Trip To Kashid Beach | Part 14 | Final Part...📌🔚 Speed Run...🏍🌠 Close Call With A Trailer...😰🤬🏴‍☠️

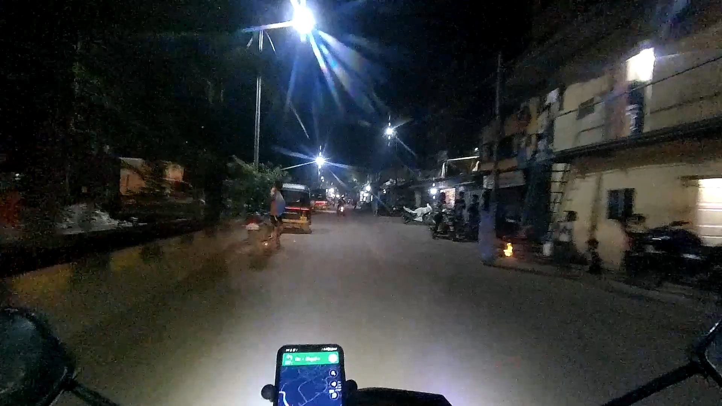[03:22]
The map is showing me the way. I missed one turn and this is what happens. I end up in somewhere in the bazaar.